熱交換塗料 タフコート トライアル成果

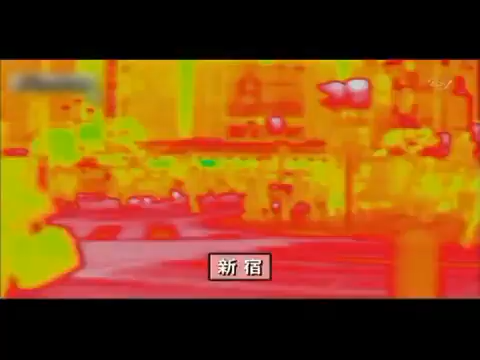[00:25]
温度を映し出すサーモカメラで見ると街が燃えている
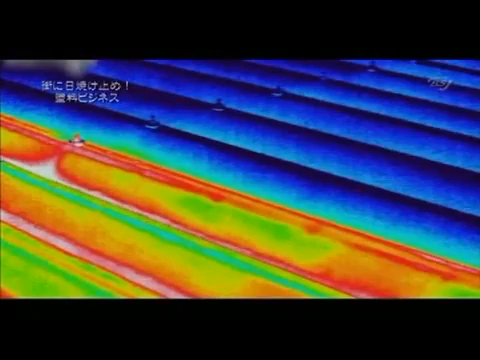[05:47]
サーモカメラで見ると塗っていないところとの温度差は歴然室内の温度は